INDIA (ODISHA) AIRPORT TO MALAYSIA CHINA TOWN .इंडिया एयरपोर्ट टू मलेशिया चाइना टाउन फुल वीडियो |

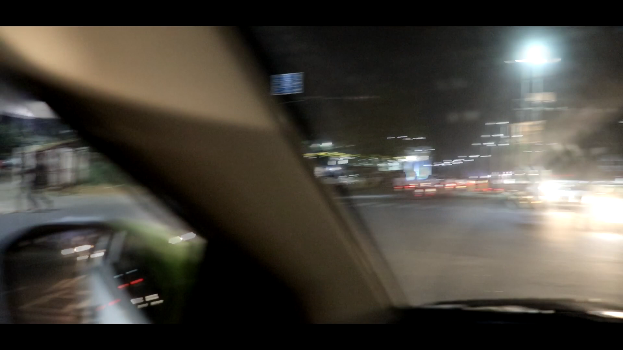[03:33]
دن میں بھی ہوا تھا بیلڈنگیں بھی چھوائے تھوڑا چھوٹی چھوٹی ہیں آپ دیکھ سکتے ہیں اور کتنی آسانی لوگ سانت ہیں
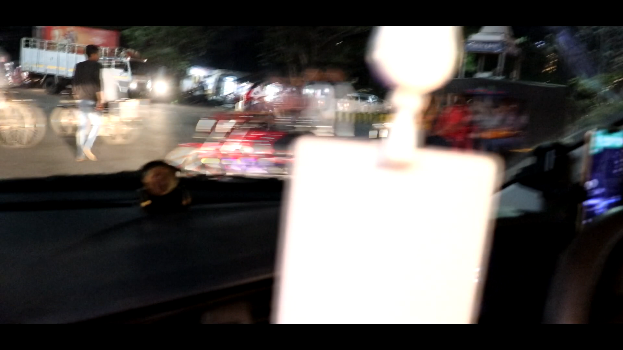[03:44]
کام کر رہے ہیں اپنا آگے میں تھوڑا آپ کو اور بھی دکھاؤں گا